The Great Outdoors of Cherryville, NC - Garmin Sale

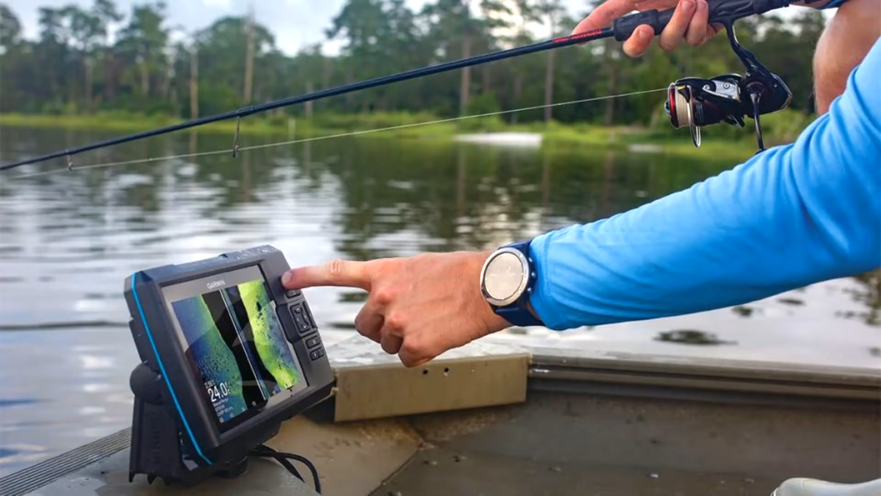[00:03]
We've got everything you need. Full of garments. A live scope. It's the brand new, the one that's out. Super clear. It's like watching TV at home. Best way to catch fish using front forward sonar. Best way to do it when they're out suspended right here. Berkley Stunna. So if you're looking for a new electronics for your boat, don't pass up on the garment.